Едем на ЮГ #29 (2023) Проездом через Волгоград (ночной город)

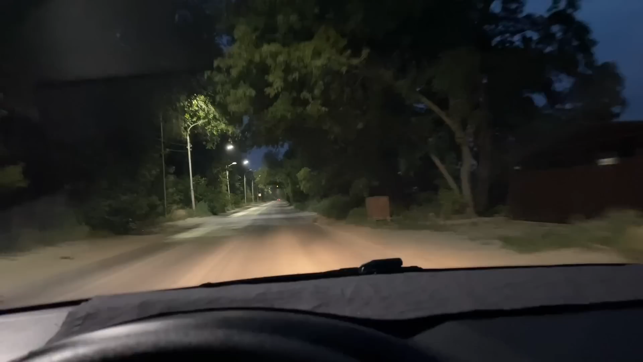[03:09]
мое думаю курбана кургана мимо проедем когда телефон занят он идет туда прочитаем когда у вас и почему это нашествие может происходит у меня весь бампер залепленный номер был это вообще трындец какой-то откуда столько может через за реки что ленту размножаются на городе жира стоит ли они любят жиром оказалось мошки не любят кто знает что такое непонятный чуть-чуть но в темноте он непонятный как-то понятно
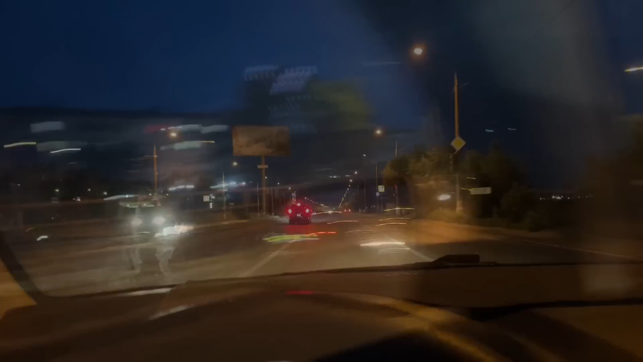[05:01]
здесь также я вижу пятиэтажки советские ну просто фонарики магазинчики светятся
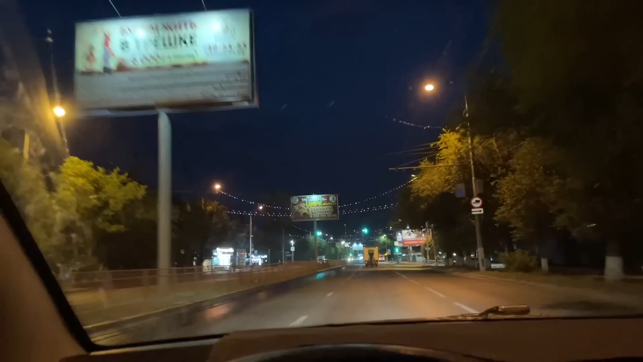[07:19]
это уже интересные все больше и больше до света здесь на остальные появились то мы ехали по той странице отчет дождь пошел что-ли что только свернули местами сутки и выжжу ну там две лампочки красненькие ладно может экономит электричество молодцы причина-то всегда есть
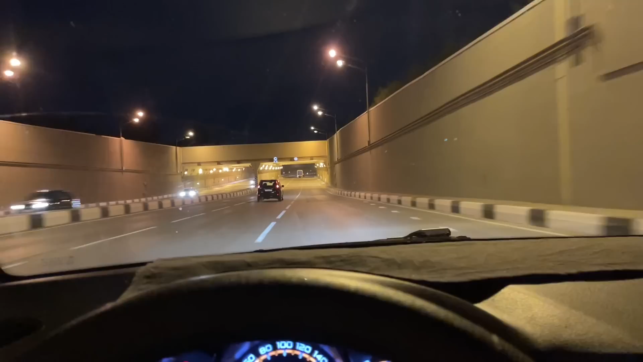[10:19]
туннель мостик там у них современные тоже
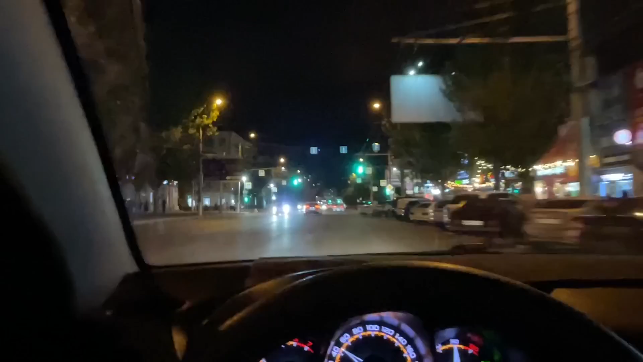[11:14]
ну тут уже город осветли стал еще в это красота добавляется свечащийся сверху
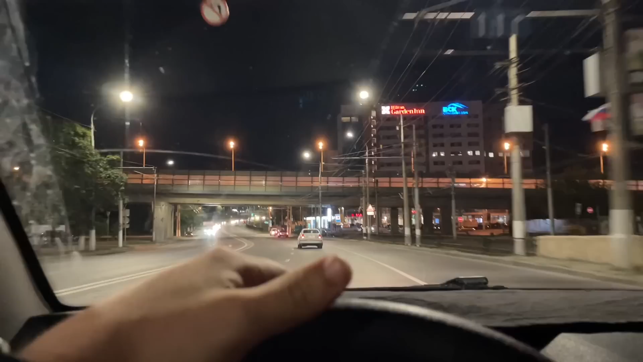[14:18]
Тут уже посветлее намного. Но буду увидеть самое главное подсветку Родины-Мать Мамаев-Курган.